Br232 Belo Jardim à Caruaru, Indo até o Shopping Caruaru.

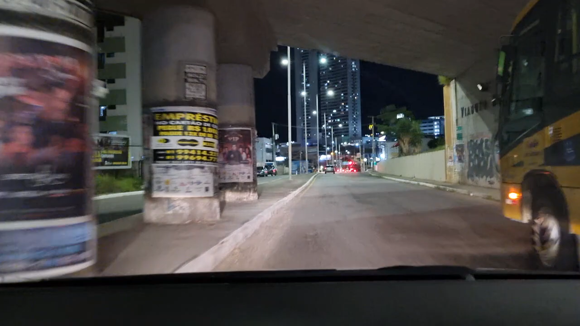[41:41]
Dois prédios bem alto aí, que é o que eu disse a vocês aquela hora. A gente vai passar de frente aí.
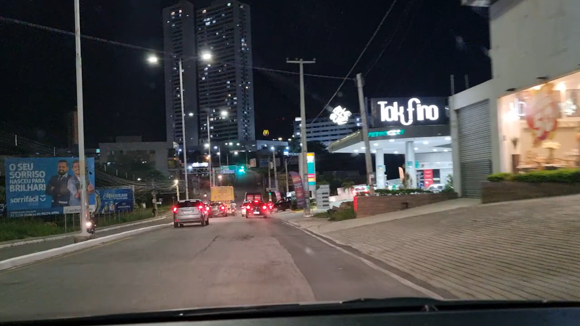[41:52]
Fica mesmo na frente do shopping Caruaru. Olha a diferença. 5,64 o etanol aqui e a gasolina 7,14.
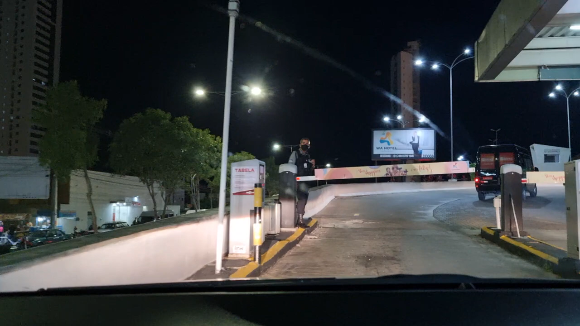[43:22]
Acho que dá pra passar aqui. Usuário sem credencial. Se você apertar o botãozinho aqui, vai sair o papelzinho pra pagar o estacionamento depois.